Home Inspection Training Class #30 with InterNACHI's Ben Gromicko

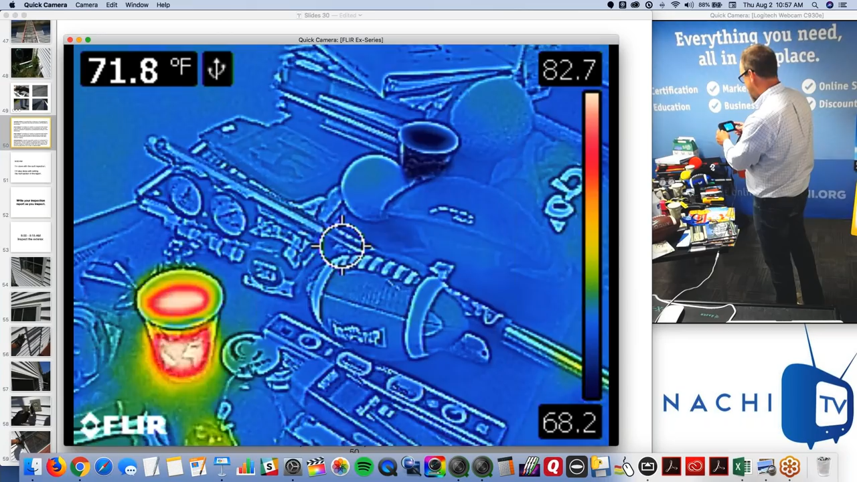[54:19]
On screen: spot 71.8°F
So, before the webinar started, I got a cup and I filled it with hot water. A cup filled with cold water.
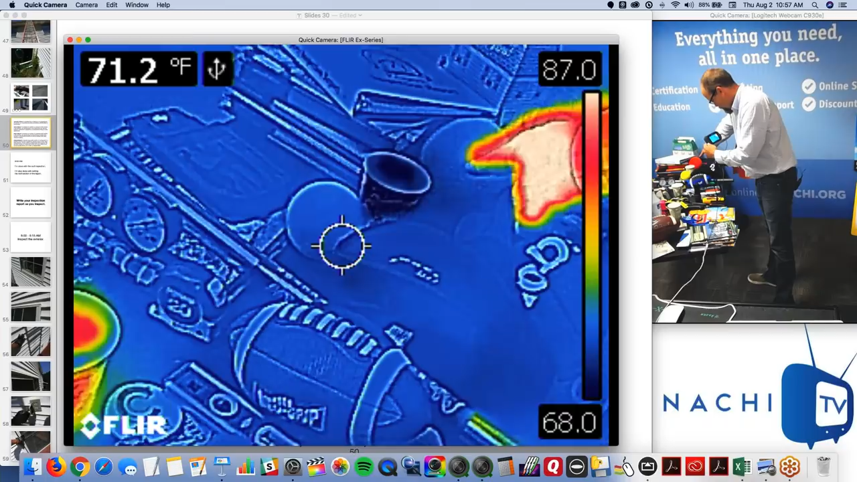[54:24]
On screen: spot 71.2°F
For the infrared, with the infrared,
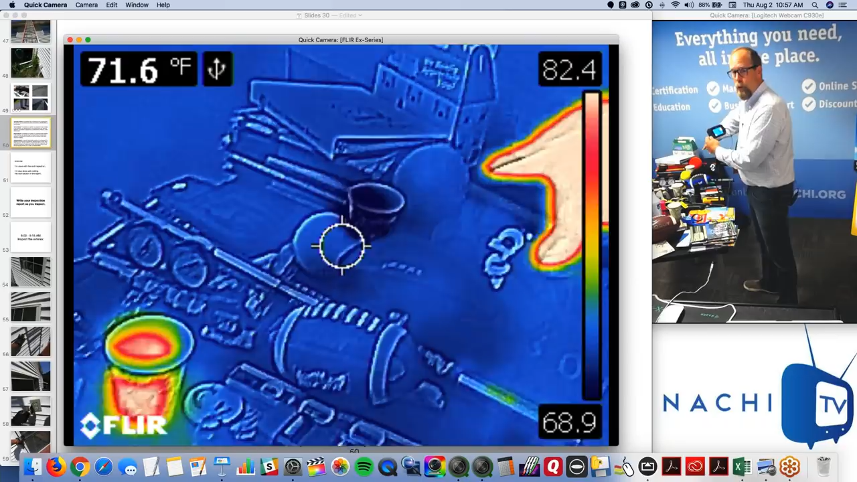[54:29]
On screen: spot 71.6°F
cold things like groundwater, at groundwater temperature, are dark blue.
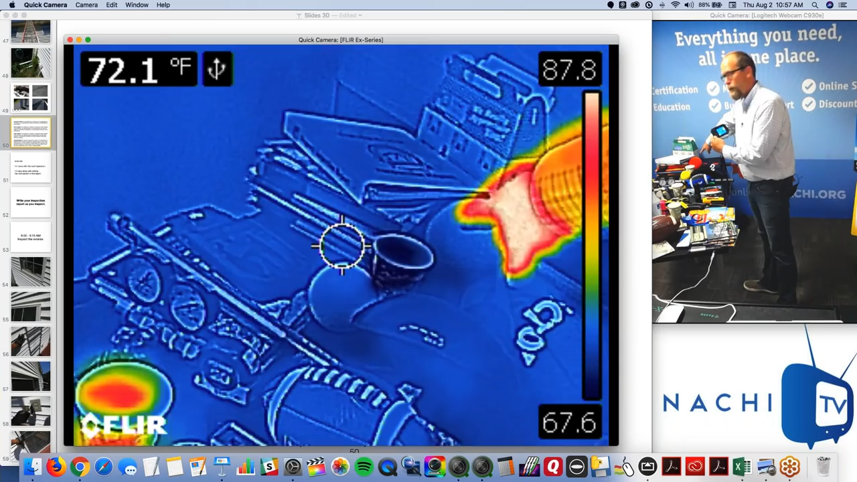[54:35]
On screen: spot 72.1°F
And hot things are orange or white hot if it's really hot.
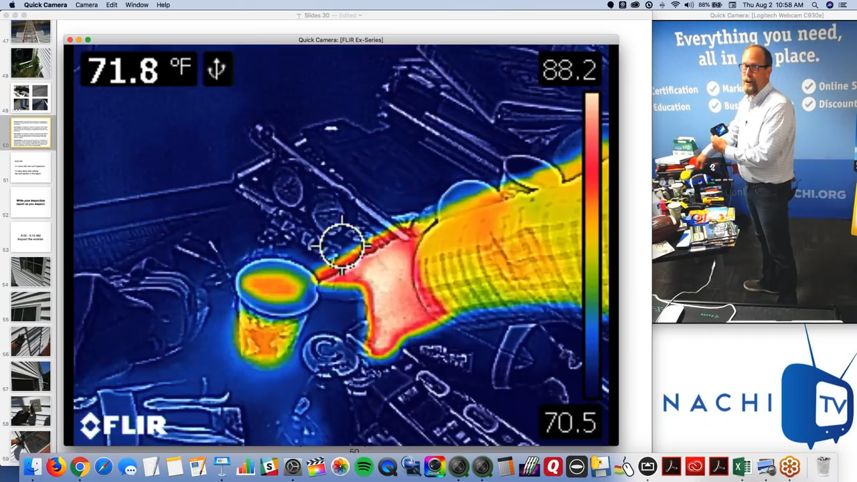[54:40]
On screen: spot 71.8°F
Right? Not necessarily all the time. Right?
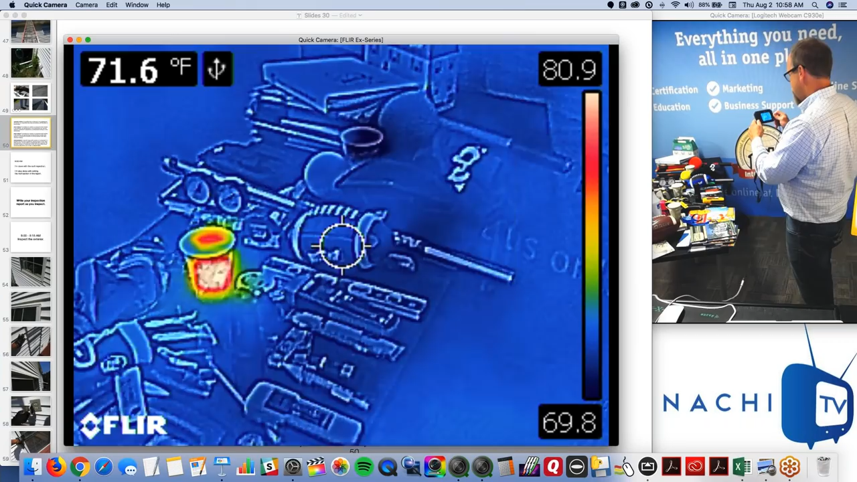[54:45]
On screen: spot 71.6°F
The cold thing back there, the cold cup of water, it could be something else.
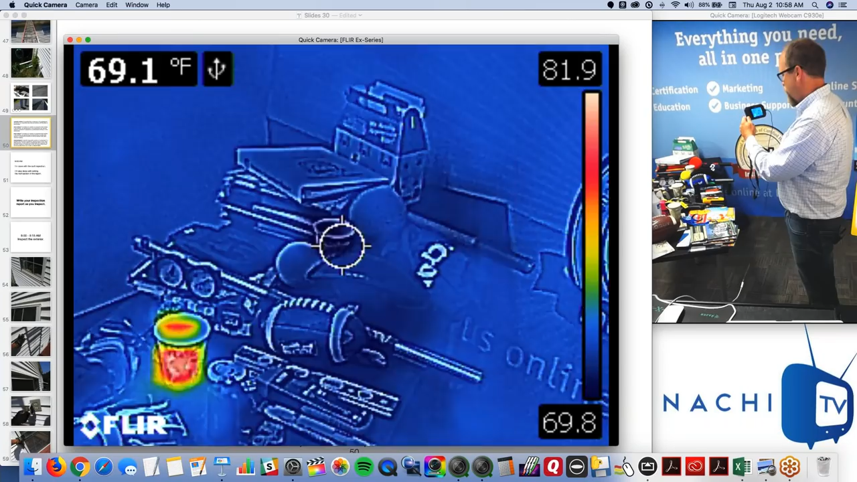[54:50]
On screen: spot 69.1°F
It could just be something cold. It doesn't necessarily have to be wet.
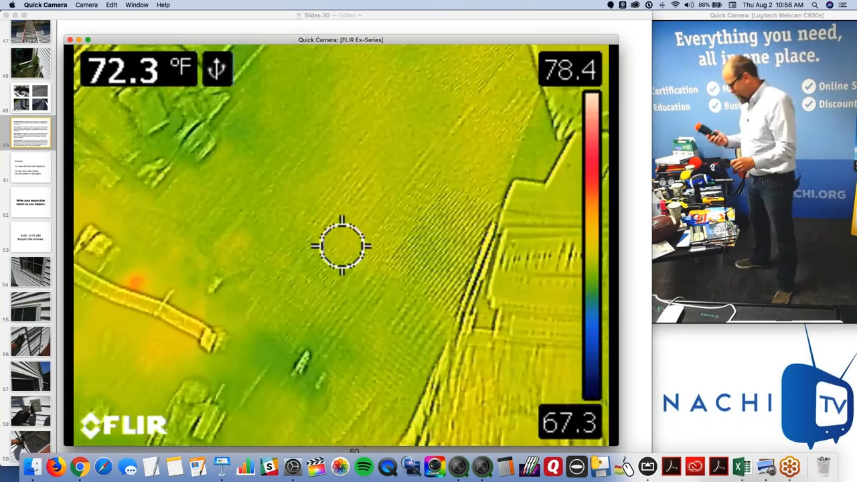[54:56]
On screen: spot 72.3°F
That's why you follow up with your infrared companion, your moisture meter.
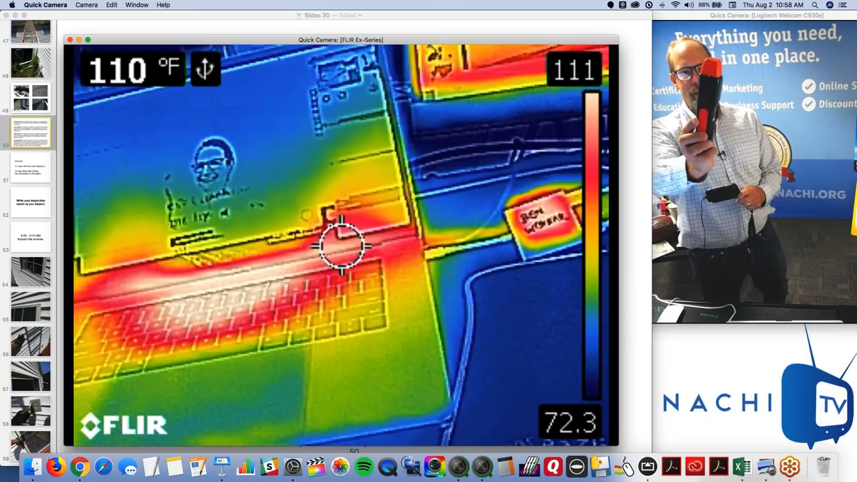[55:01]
On screen: spot 110°F
This is a probe or a non-invasive surface moisture meter to follow up your infrared scans.
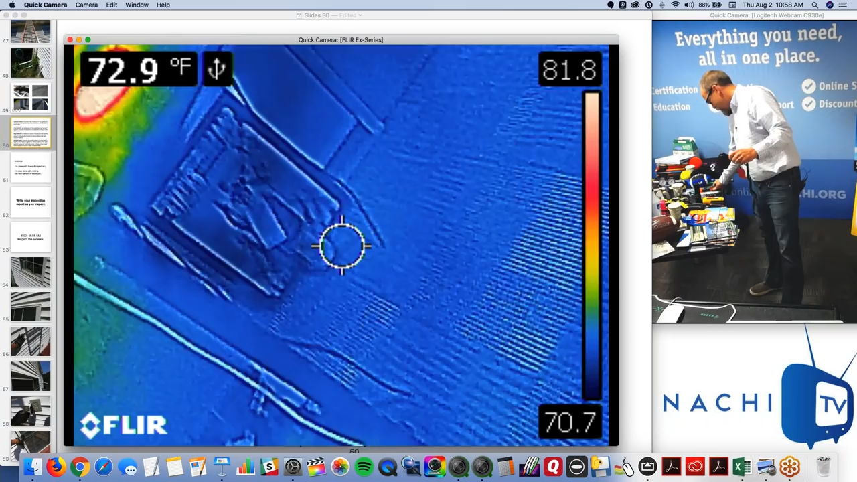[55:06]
On screen: spot 72.9°F
There's also a third cup,
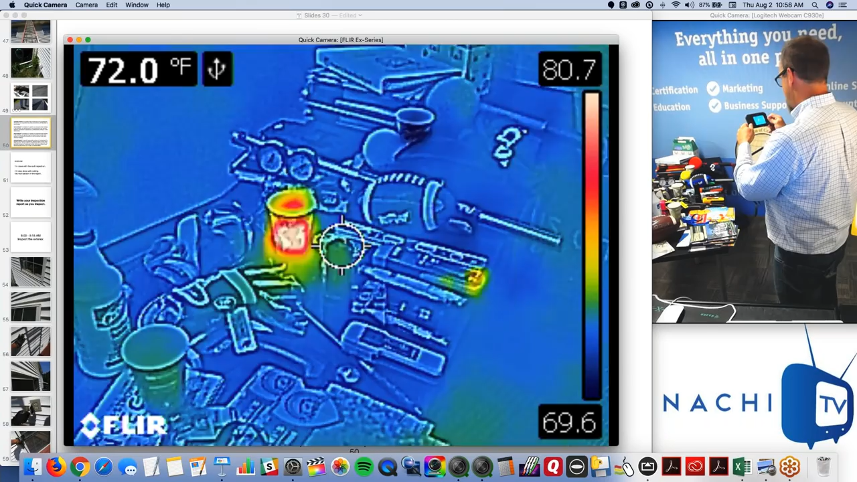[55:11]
On screen: spot 72.0°F
it's also next to it,
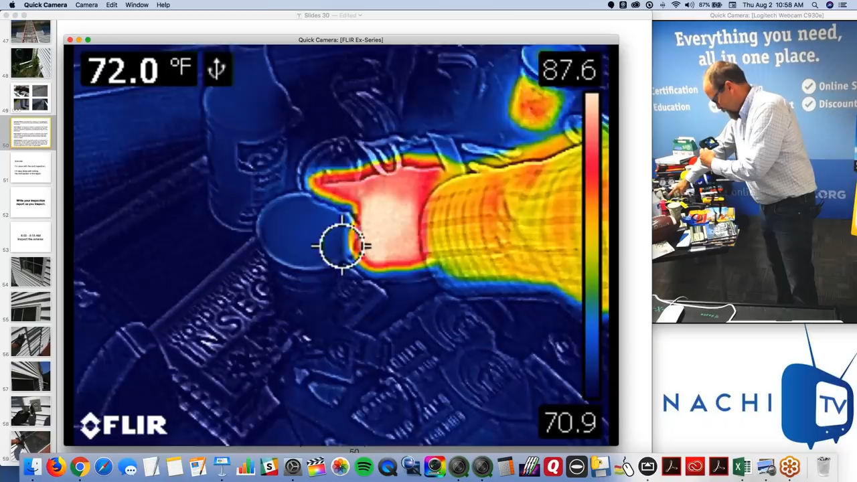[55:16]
On screen: spot 72.0°F
a bottle of water, at room temperature.
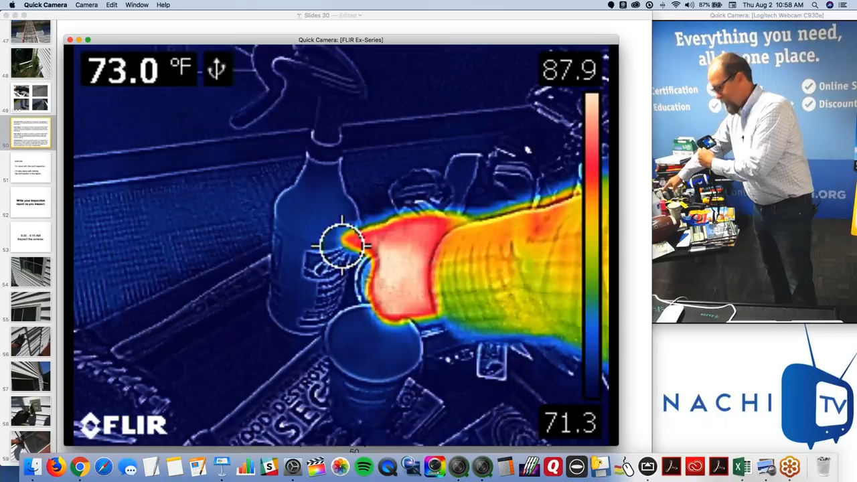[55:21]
On screen: spot 73.0°F
So, that bottle there is filled with water.
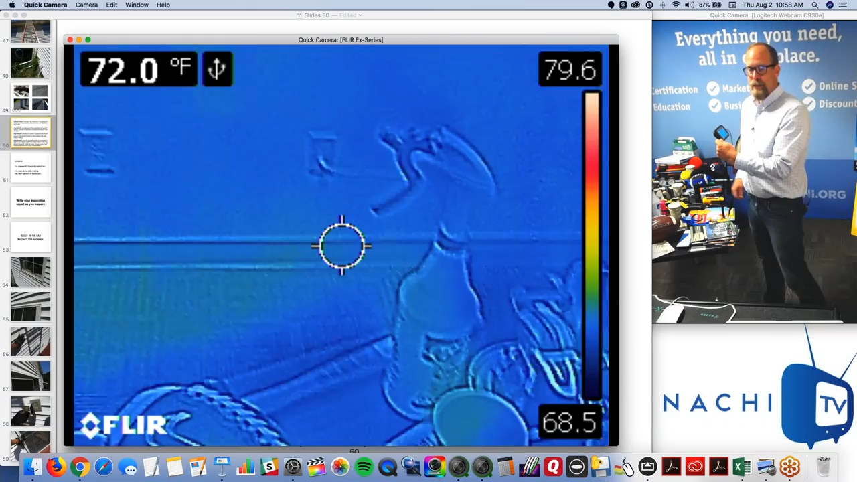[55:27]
On screen: spot 72.0°F
So, using infrared won't show you water just because it's there.
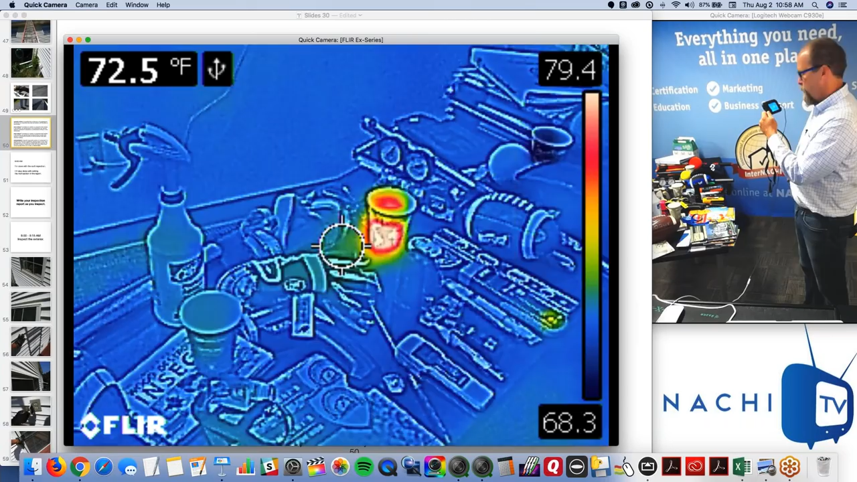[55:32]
On screen: spot 72.5°F
It only shows you surface temperature of the things that are there.